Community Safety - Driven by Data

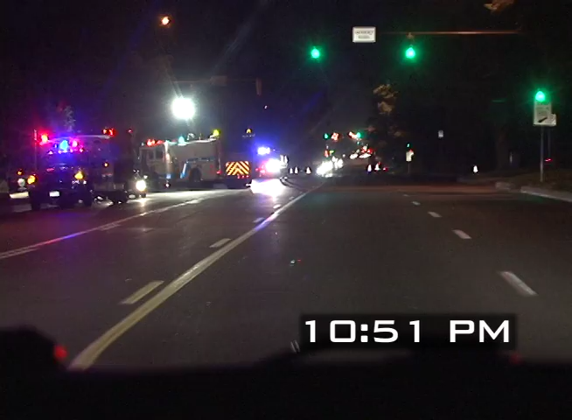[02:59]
The pedestrian was struck by a car and they're in critical condition. She was already in the ambulance before we got here.